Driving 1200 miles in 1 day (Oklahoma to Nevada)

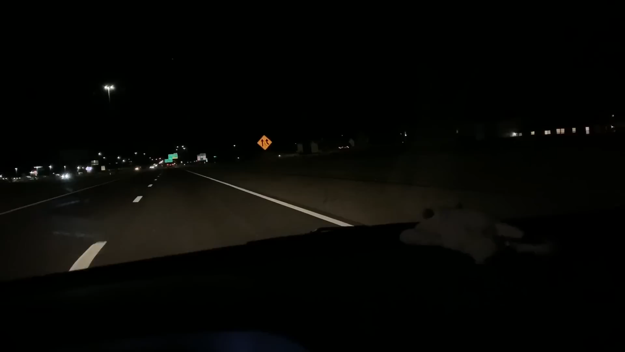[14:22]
so long now but now we're now halfway back. Okay can you see the sign? Welcome to Arizona the Grand Canyon State it is
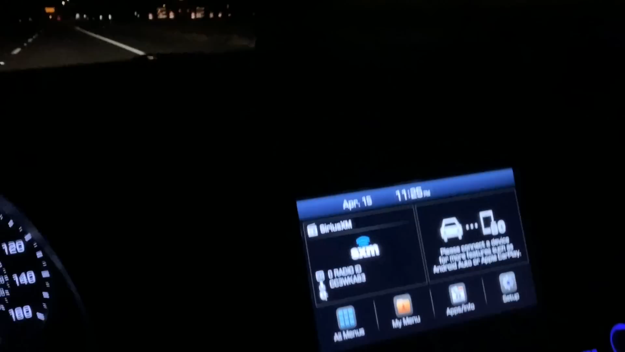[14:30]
11 25 p.m local time and I just saw a sign saying the next rest stop is closed so whenever the next rest stop is open whenever there's a rest stop I'm gonna stop by there and talk a little bit go through a